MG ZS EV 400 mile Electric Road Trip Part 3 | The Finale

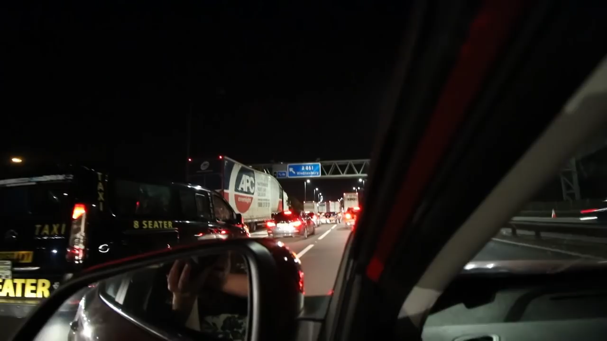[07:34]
No I'm zooming in. Oh he's going for it. He's going for it. Go. No. He's not worried about range is he? No neither are we. All it does is slow the traffic down if you don't get in. Yeah. Update. We are out of the roadworks.